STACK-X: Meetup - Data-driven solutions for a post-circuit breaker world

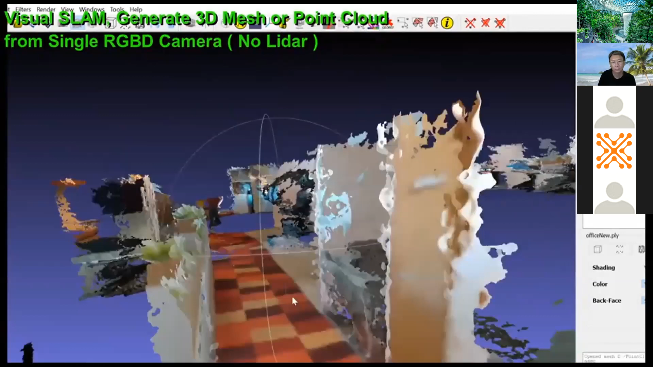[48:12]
well, actually more like a mesh, created with our own stack. This is done with no LiDAR, with a single camera.
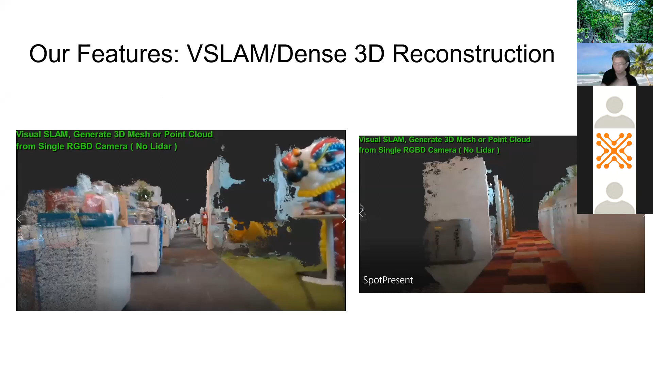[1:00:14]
Again, this is done with no LiDAR, just with a single RGBD camera. So this is sort of the capability we've also built into Spot. Next. So lastly, I want to talk about autonomy.